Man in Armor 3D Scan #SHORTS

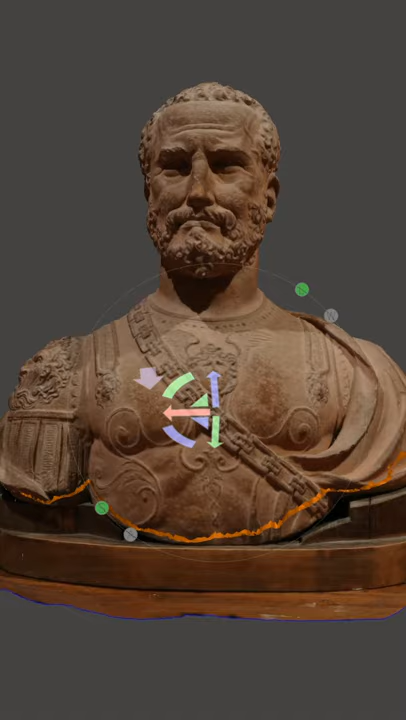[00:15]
I usually do this in MeshMixer, it's a great way to make a plain cut, which gives us a nice, even surface. Now we have a 3D model that's ready to upload onto Sketchfab.